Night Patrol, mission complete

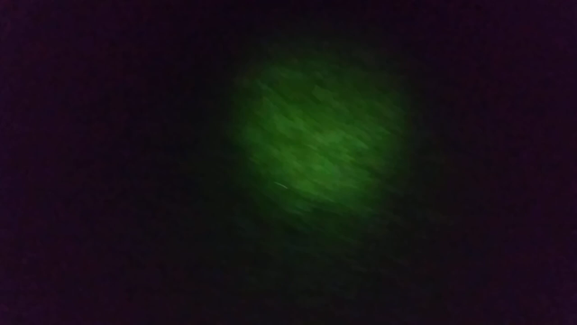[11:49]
It's a good thing. There's my security lights kickin' on. Mission Mailbox complete. Check y'all later. FSP.